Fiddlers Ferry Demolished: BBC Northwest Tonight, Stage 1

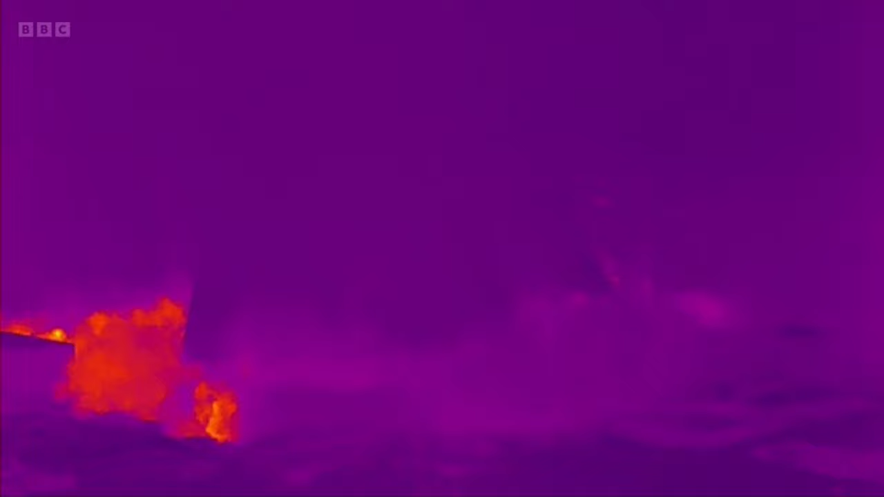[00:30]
Each weighing 100,000 tonnes, it took just seconds to bring them crashing down.